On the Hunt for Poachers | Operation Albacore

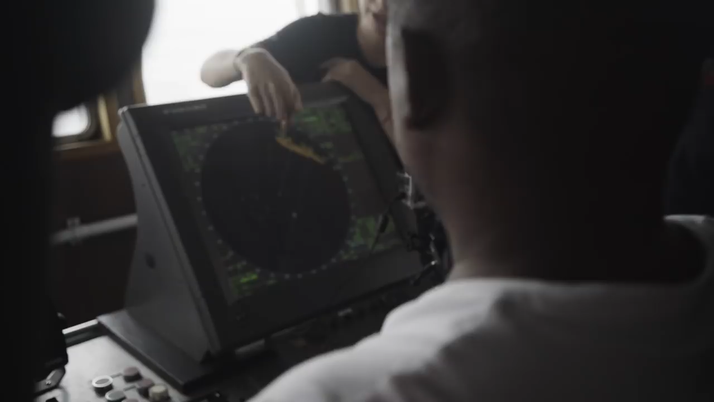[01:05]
The bridge team on board are continually monitoring the radar of the Bob Barker to locate the fishing vessels.